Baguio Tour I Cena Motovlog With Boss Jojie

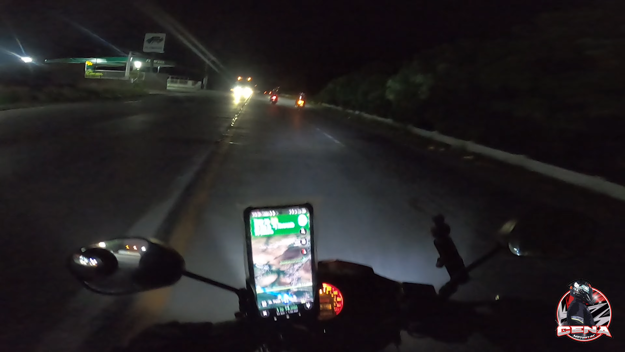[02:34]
Nasa intersection tayo ng Binmalin, Binalunan, then Manawag. Ito kasama namin, ilan kami?